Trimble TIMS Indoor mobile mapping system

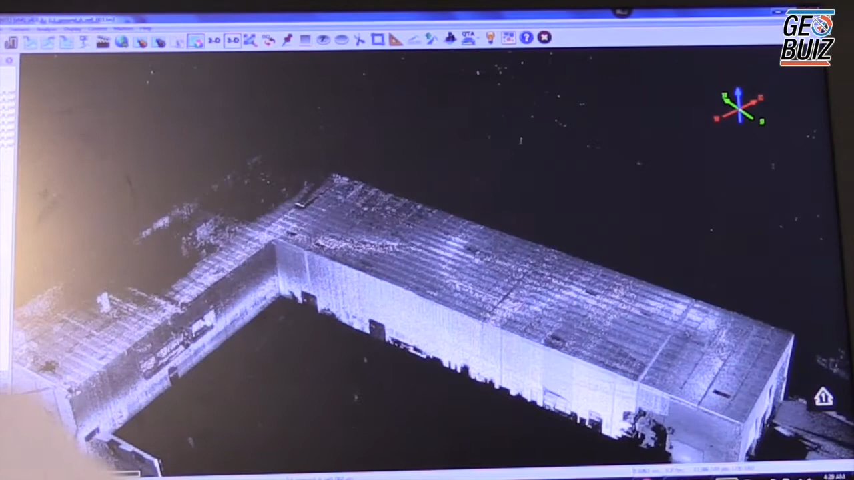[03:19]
As you can see, you have a three-dimensional object, which is the building of a Planix.
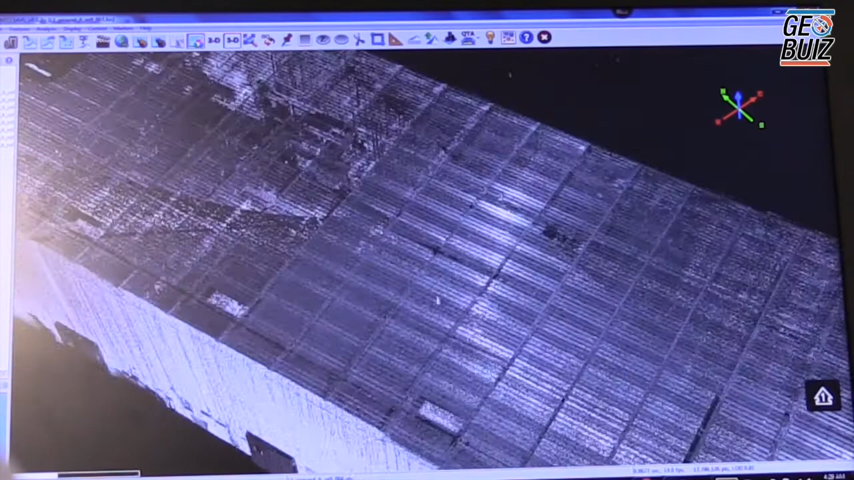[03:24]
You're allowed to zoom in and observe what was captured by the TIMSS card.
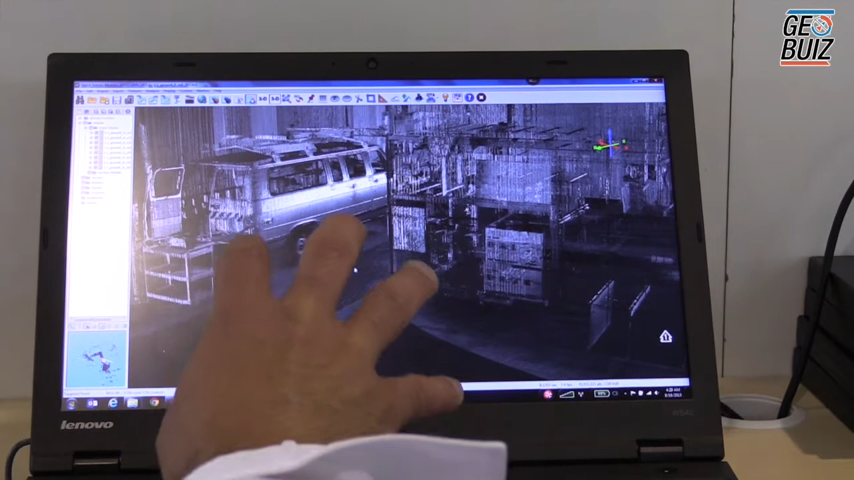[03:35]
So from here, you can take this point cloud and bring this into any AutoCAD, Revit, MicroStation, Trimble RealWorks.
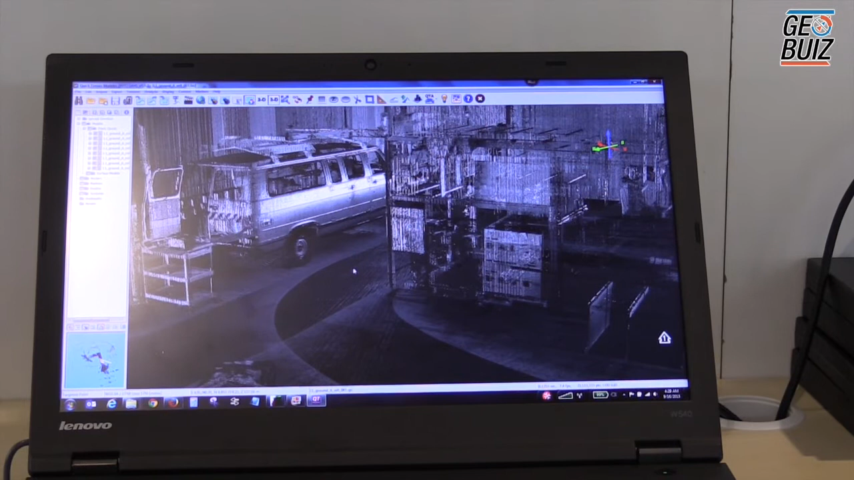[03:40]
And then from that, you can model the data, creating walls, doors, windows, objects such as desks, tables, piping.